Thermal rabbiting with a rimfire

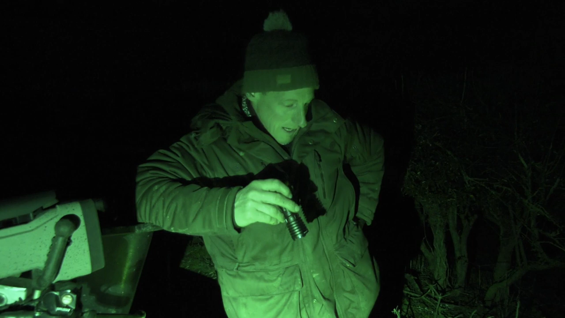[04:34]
But we're actually doing a practical job as well. Because I was looking down on this wheat field.
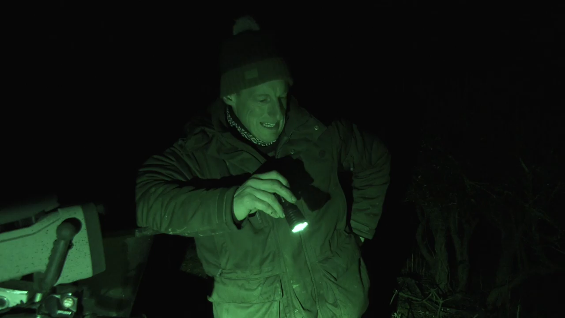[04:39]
You can see that, look. You can see, David, look. I'm there, look. Look at that, look.
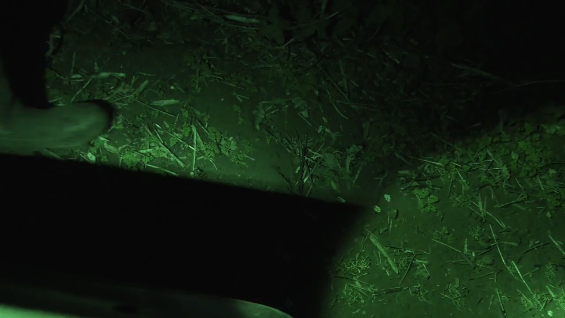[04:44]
It is getting this stuff here.
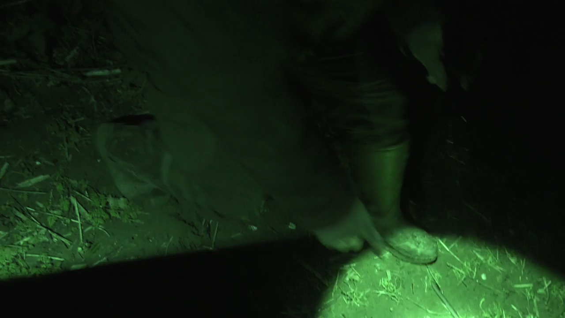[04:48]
Basically, that should be like that.
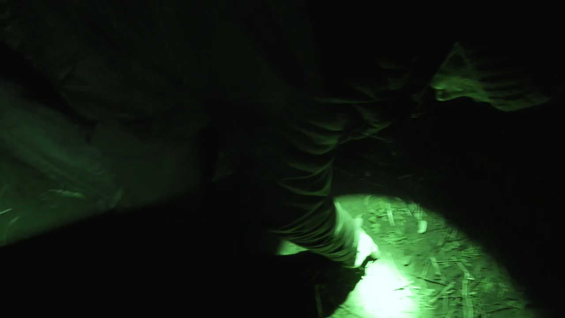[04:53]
Long. But it's getting hit. See all these little bits nibbled? All the ends have taken off.
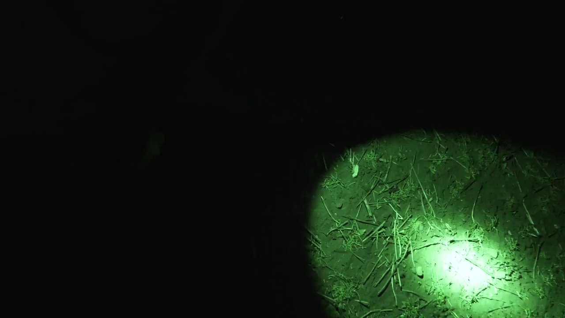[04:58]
And that should be like, look down it. It looks flat. It should be, you know, we've had some good weather.
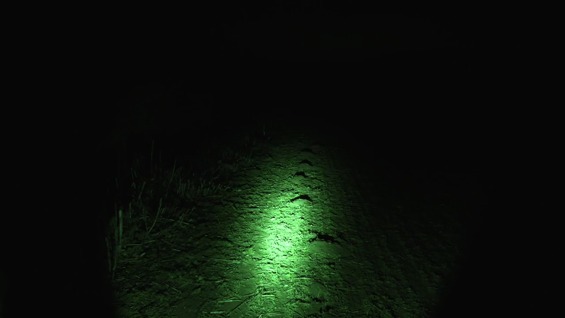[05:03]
It should be tillering up and getting some good growth up. But, you know, it should be like this here. Instead, it's actually flat.
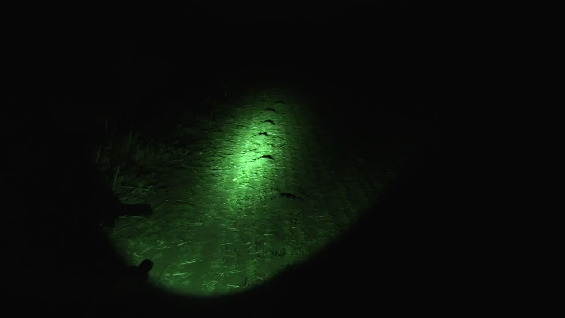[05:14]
There's not, you know, it's not getting away. So grumps are keeping it down.
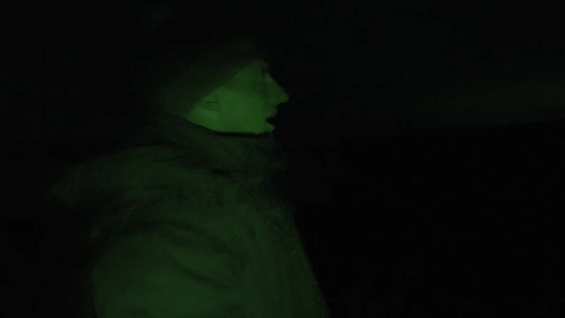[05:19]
And these are the ones that are coming in. See the soil? Really sandy soil. Dry soil. Bottom of these hedgerows. Holes all the way down through, look.
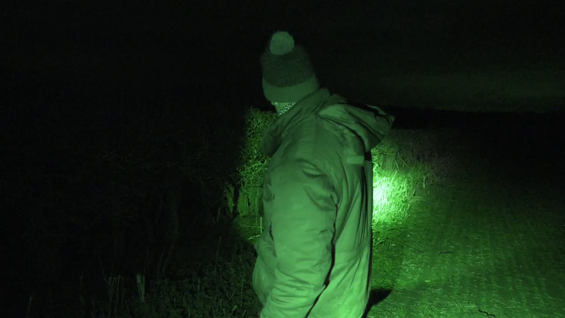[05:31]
They come from the village. Another one just come out, so we might have to keep going.
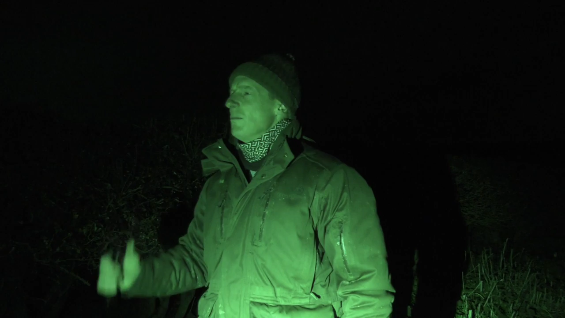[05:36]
Is that all right with you, David? No.
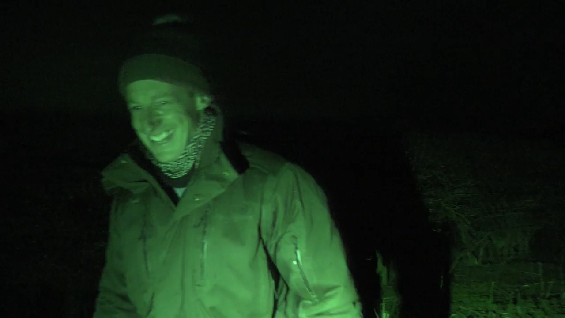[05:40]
What's the next plan, David? Want some more? Look at that one there, look.
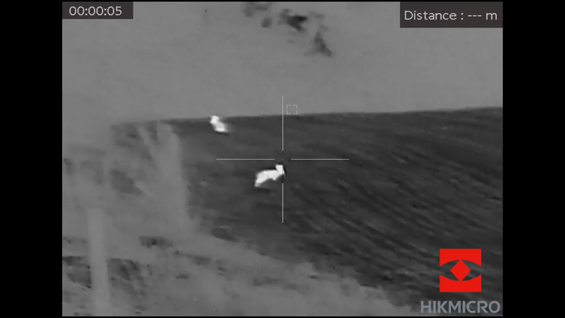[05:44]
We need to take that one out. It's got a big fat belly of corn.